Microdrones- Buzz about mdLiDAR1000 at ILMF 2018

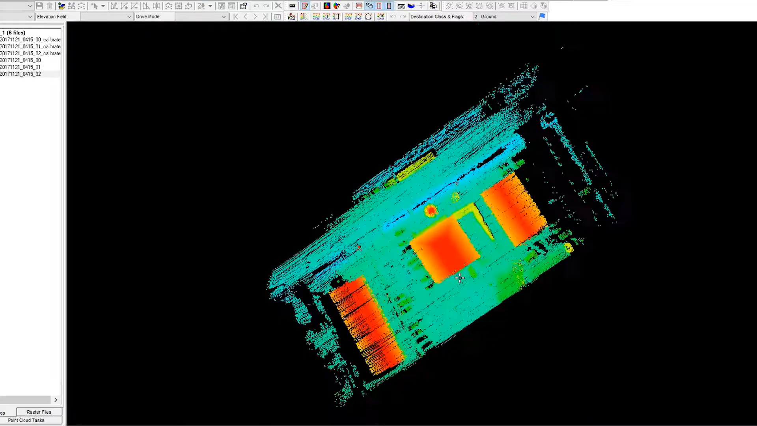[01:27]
So that time savings and that kind of almost immediate feedback is a big difference.
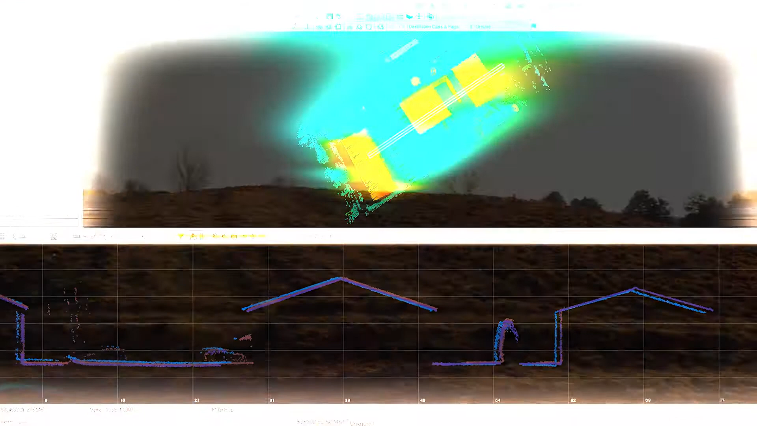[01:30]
This is our first demonstration of the MD Solutions LiDAR.